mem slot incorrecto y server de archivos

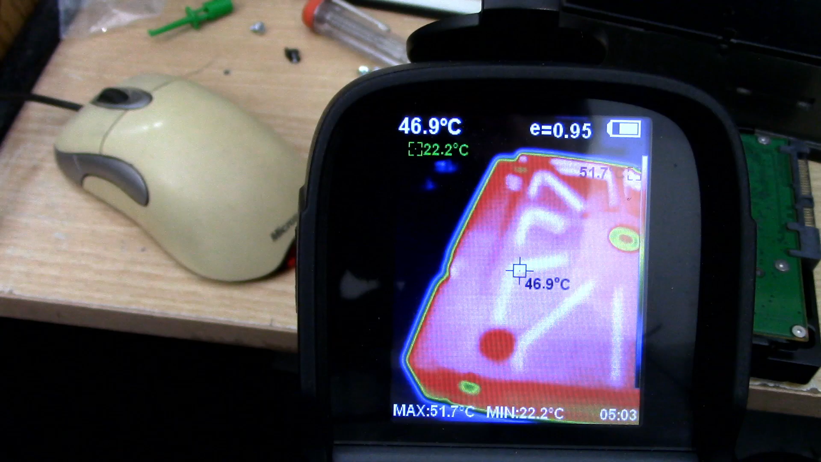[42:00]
On screen: spot 46.9°C, max 51.7°C, min 22.2°C
Y tengan en cuenta Que ya lo apagué Y lo apagué Lo saqué O sea pasaron unos 5 o 6 minutos 46 grados
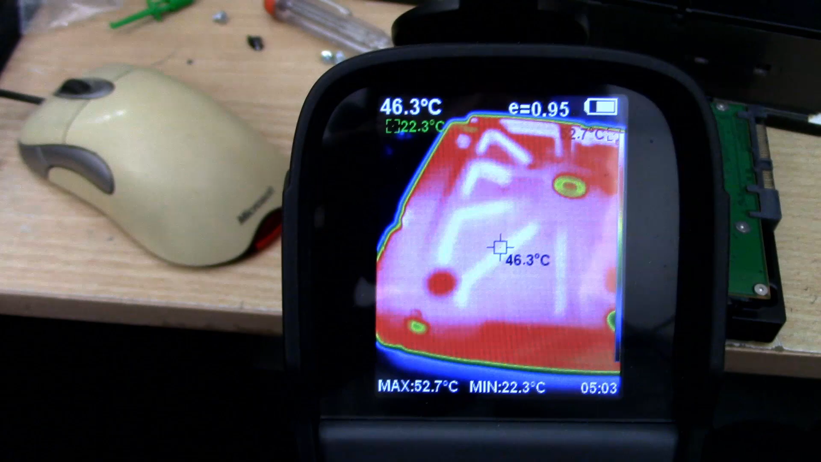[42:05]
On screen: spot 46.3°C, max 52.7°C, min 22.3°C
A ver el otro
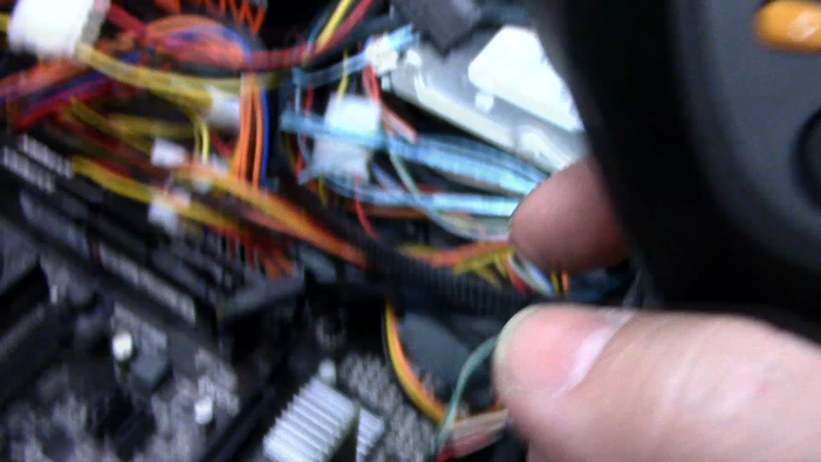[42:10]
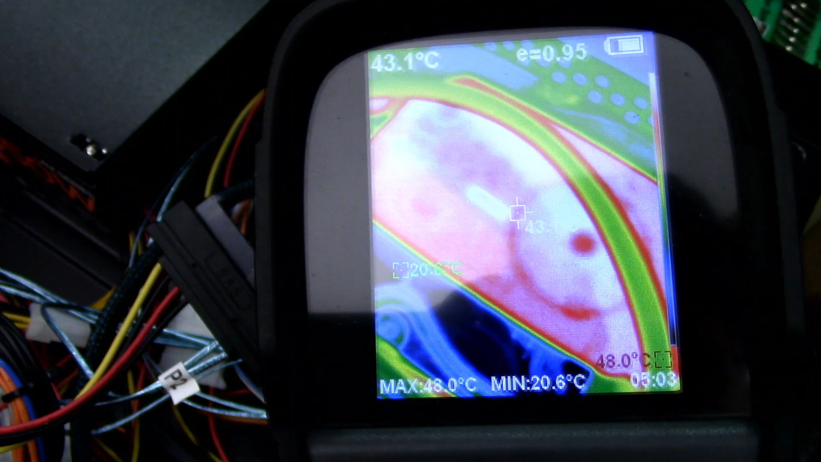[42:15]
On screen: spot 43.1°C, max 48.0°C, min 20.6°C
El otro está un poco más fresco Pero igual Tengan en cuenta Que hace 22 grados Acabo menos Es fresco No,
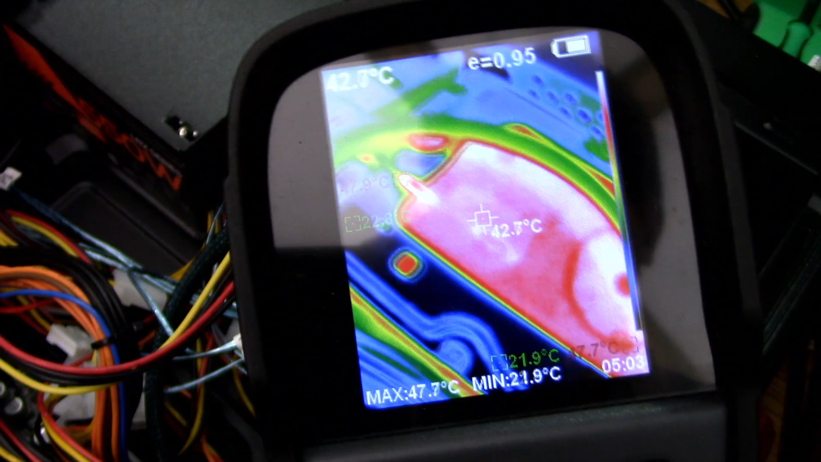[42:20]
On screen: spot 42.7°C, max 47.7°C, min 21.9°C
estos discos calientan un montón No, no No,